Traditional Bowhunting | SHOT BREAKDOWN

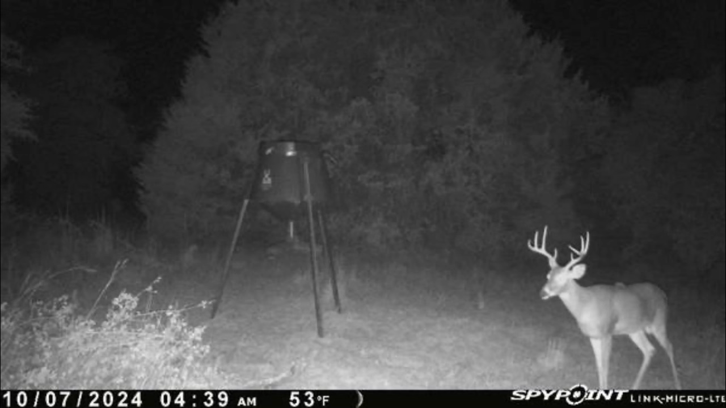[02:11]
You can see the hair on the top of his back is ruffled up there. Here's another picture from about 350 yards away at another feeder. Here he is licking his back.